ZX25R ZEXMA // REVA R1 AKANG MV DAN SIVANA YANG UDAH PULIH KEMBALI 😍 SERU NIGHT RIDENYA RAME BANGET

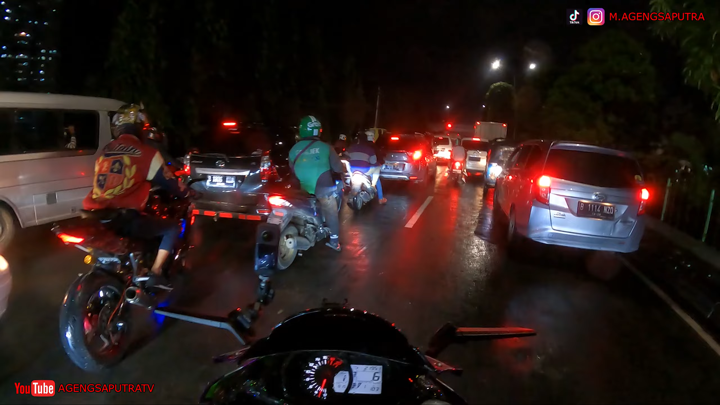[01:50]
Kita kemana? Kiri ya? Kiri apa mana? Terus. Lurus ya? Iya. Oh, kue komandan, mantap.
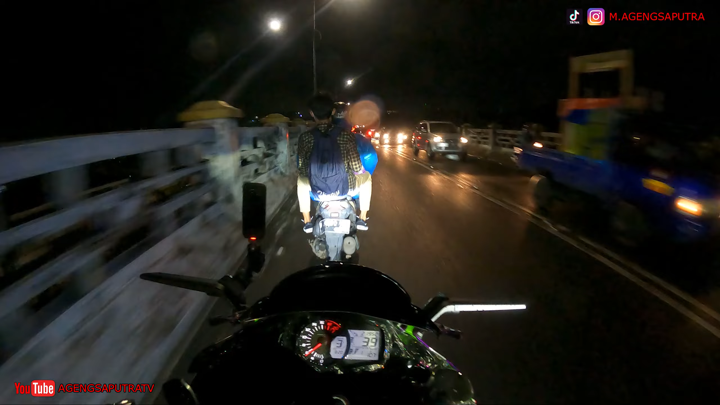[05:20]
Jadi kayak pakai selfie stick, selfie sticknya sih ada sih. Cuma nanti gue kasih footage pas di Ancol guys, sambil ngelihat pemandangan malam di Ancol guys ya. Halo. Lurus. Oh, sudah jalannya gelombang, hati-hati. Ini gue di belakang nih sama si Akang. Si Akang bawa moge, oh kiri.
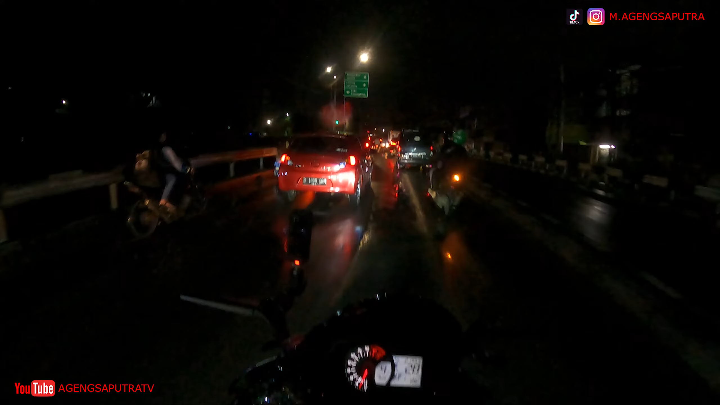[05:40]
Gue jagain. Si Akang di belakang dia bawa moge. Depan. Enggak, si Akang MP di belakang.
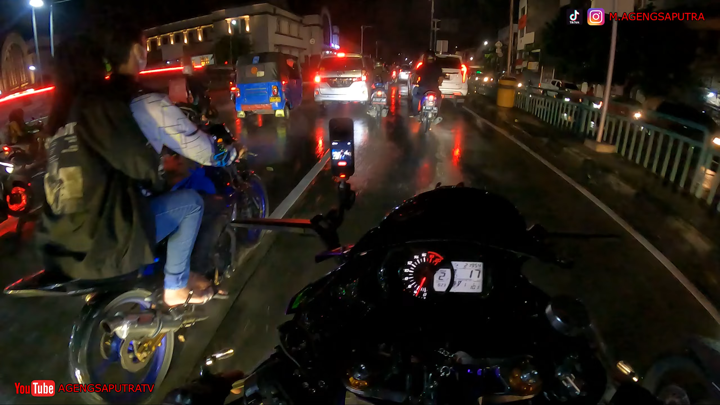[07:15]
Banjir. Jangan di belakang. Ntar nyipret.
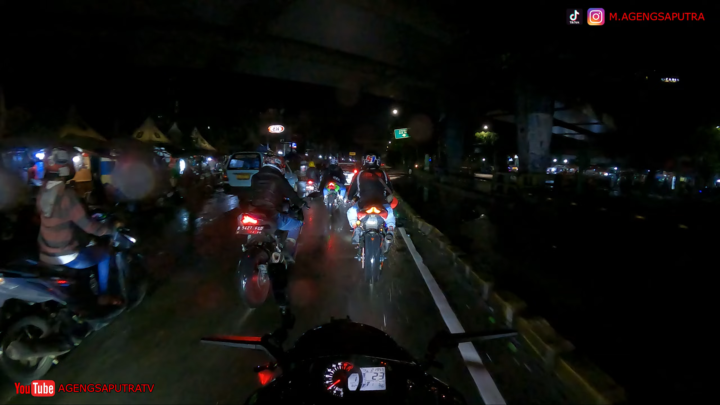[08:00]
Kotor, anjir, hujan-hujanan cuy. Arang muncrat. Berarti lewat mana harusnya?
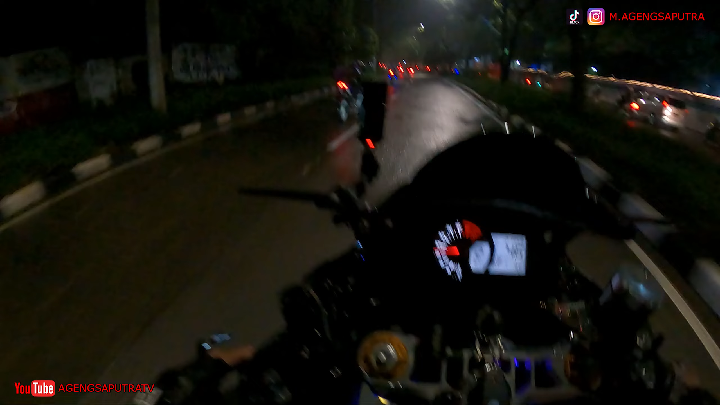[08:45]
Anjir, si Pana udah mulai nakal lagi guys ya.
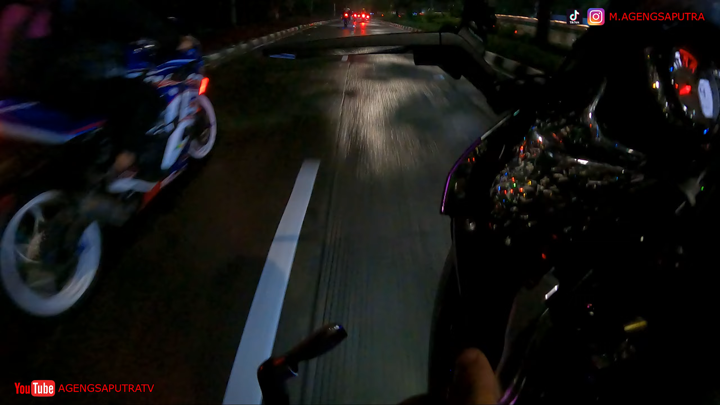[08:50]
Cornering guys. Kita corneringin si Pana wae guys. Udah mulai nakal si Pada nih. Gila, udah full spek banget tuh. Motor udah 300 up. Udah tuh. Geber. Mantap suaranya. Lebih padat Cipana.
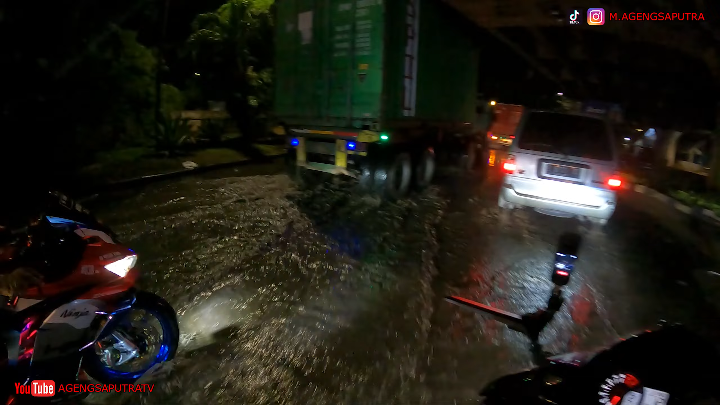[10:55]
Kiri nih, pantai kanapa kiri kiri kiri kiri. Kiri kiri, sini sini. Aduh, ada mobil gede lagi. Tuh. Kiri sini, kiri kiri kiri kiri kiri.
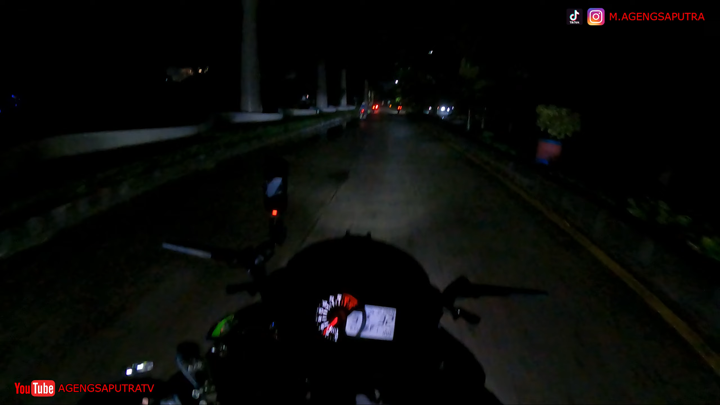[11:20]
Ada Om Ali tuh. Om Ali dari J2J. Nenek senalpian nih, ada senalpian nih. Kita gas dulu, ada senalpian dah. Anjir. Salah, kenapa salah?
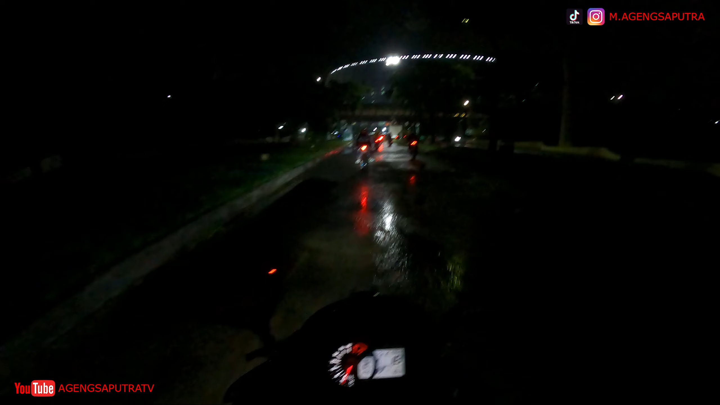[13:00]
Terbalik. Oke. Jauh lagi putar baliknya. Aduh, jauh banget ini mah, bukan jauh lagi. Iya. Gimana sih Tum lu, dikasih tahu? Kowili lah.
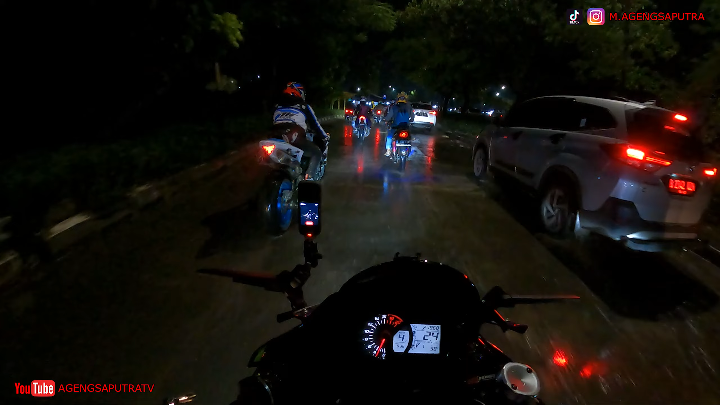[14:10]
Ada yang idolain si Sipana Paropo, ayo komen. Kita titip-titip salam buat mereka ini berdua. Jakarta ini, Jakarta, buset. Ini Jakarta mah ini ya, apa mau ke Motang Delem kali ya, Tum ya? Pindah ke IKN. Iya ya. Ya udah pindah, ayo Tum, kita JTRI balik papan.
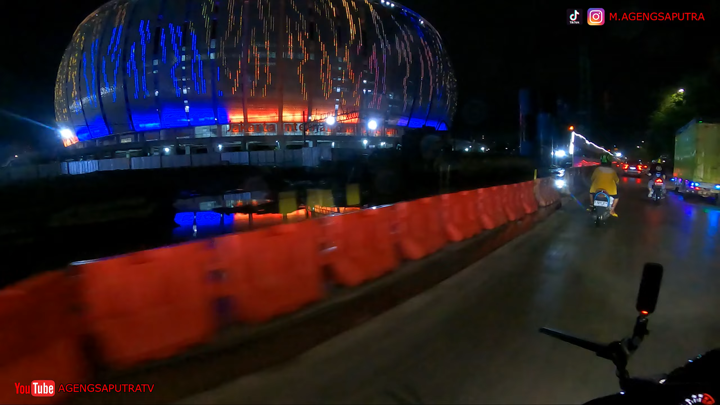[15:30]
Oh, oke. Tapi pinggir-pinggirannya tetap aja kumuh guys. Orang-orang nggak ngelihat ya. Jisnya doang, jisnya kelihatannya bagus.
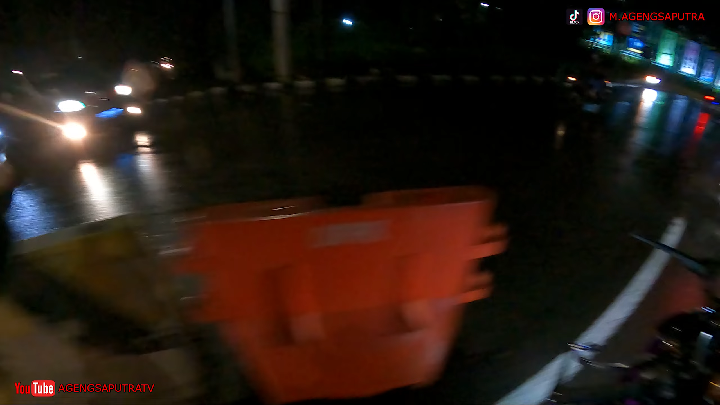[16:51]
Ternyata kita salah masuk. Harusnya masuk ke sini guys nih.
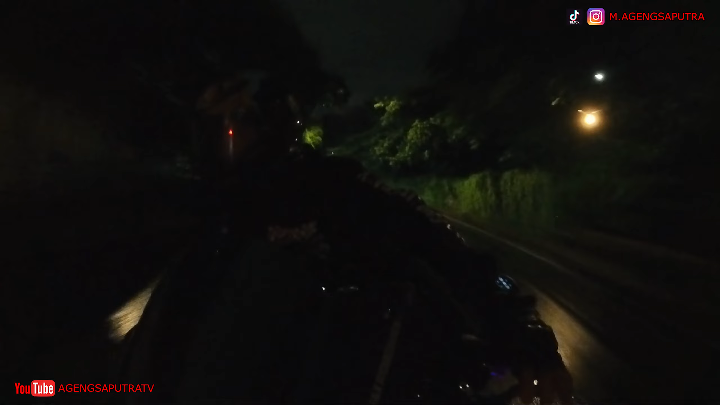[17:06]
Kita kasih konering nih, ngapi wan nih, ngapi wan nih. Oh, ada motor aja di belakang. Buset. Aryo ya? Kita ajak star semua orang anjir. Kita ke depan biar enggak antri.
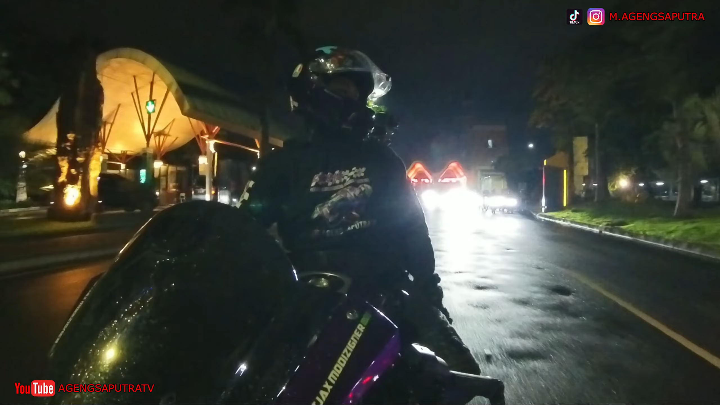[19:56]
Ancol. Kanan, kita bundaran kanan. Kita bundaran ke kanan ya? Kanan, kanan, kanan.
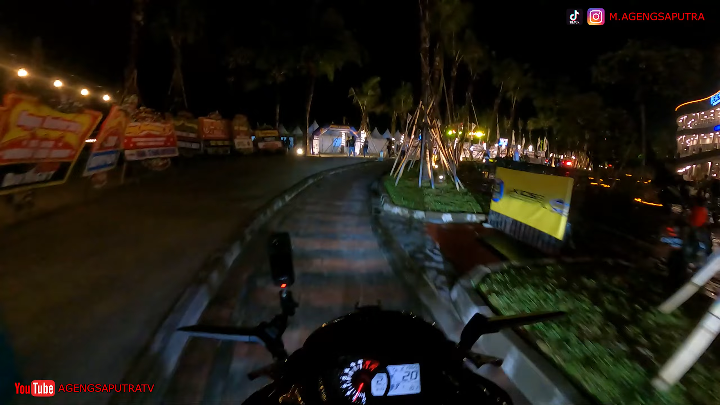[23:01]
Udah nyampe nih acara ini guys.